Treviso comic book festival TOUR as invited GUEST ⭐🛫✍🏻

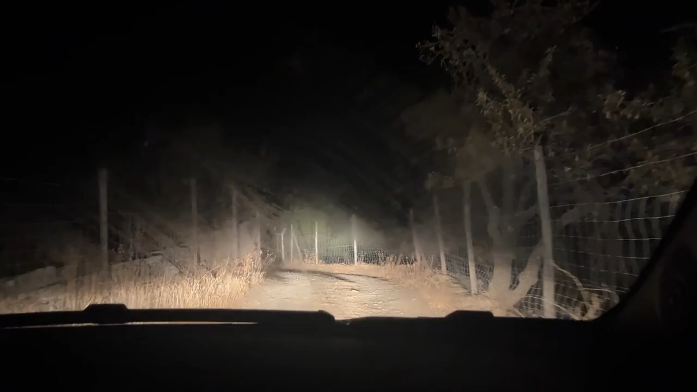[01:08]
had to wake up at 4am this is my parents hell road in the middle of a mountain i was in hell i was scared
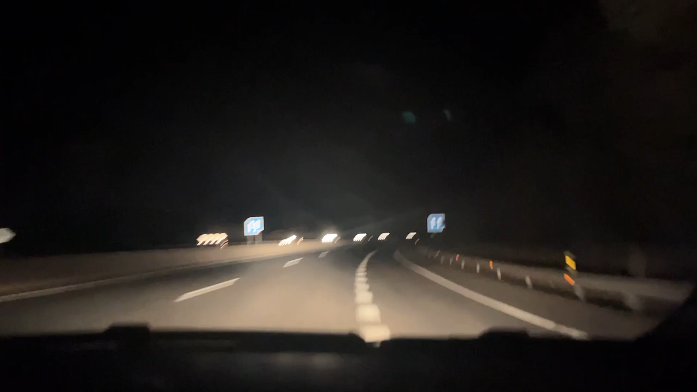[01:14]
there was not a single light bulb on zero zero don't recommend um i'm